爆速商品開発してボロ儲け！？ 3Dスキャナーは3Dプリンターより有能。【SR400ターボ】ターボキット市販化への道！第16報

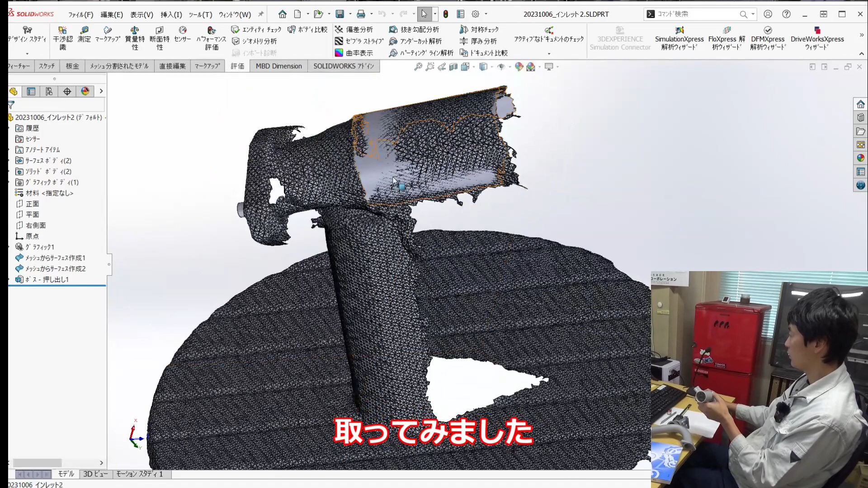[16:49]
取ってみました元のこのギザギザのデータを消すとこういう感じですこういうことをやってみました